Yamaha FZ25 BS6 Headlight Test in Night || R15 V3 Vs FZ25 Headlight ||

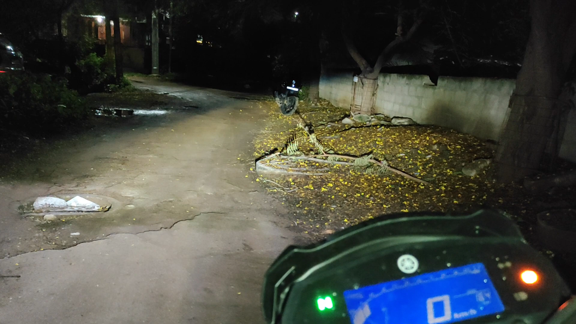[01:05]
beam है ये इसका high beam है low beam high beam low beam high beam